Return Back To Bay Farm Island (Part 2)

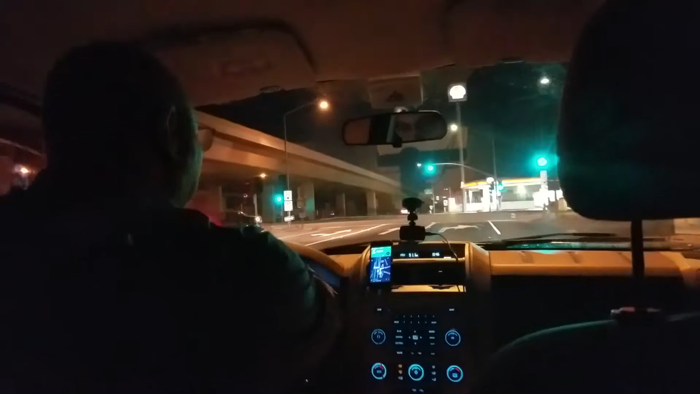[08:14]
Yeah, we're in Alameda now So finally So finally that was a successful trip from San Francisco at approximately 40 minutes So basically, um, you see home depot is completely closed already Yes, it's already bedtime for them But they will open and resume at 7 a.m.